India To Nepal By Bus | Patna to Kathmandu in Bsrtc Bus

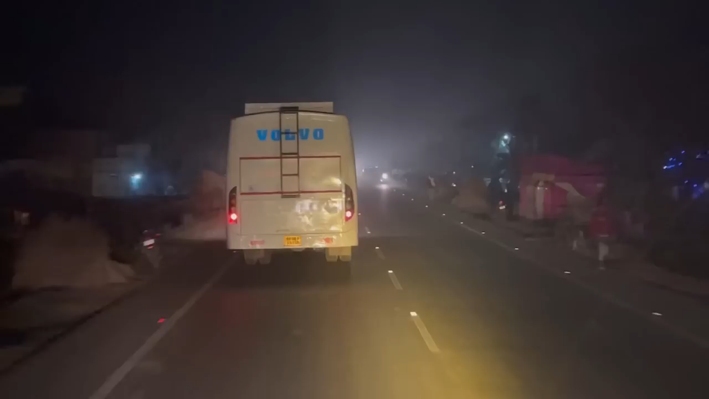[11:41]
भाई सामने एक बस जा रही है जिसपे नीले कलर के अक्षरों में लिखा हुआ है वॉल्वो। मुझे कमेंट करके ये बताओ ये वॉल्वो का कौन सा मॉडल है।
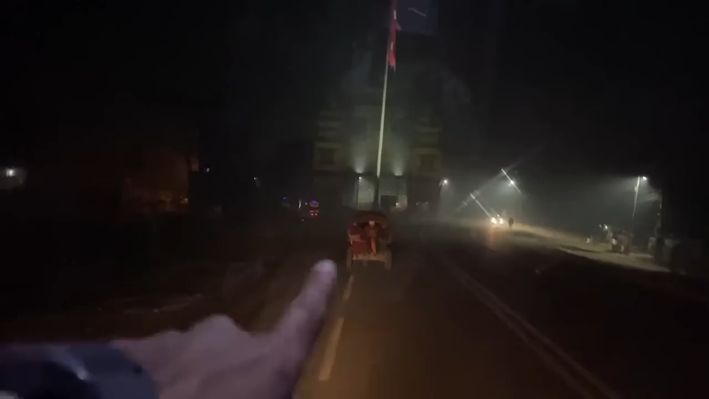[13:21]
और ये सामने आप जो देख रहे हो नेपाल का शंकराचार्य गेट है, और ये इलाका है वीरगंज।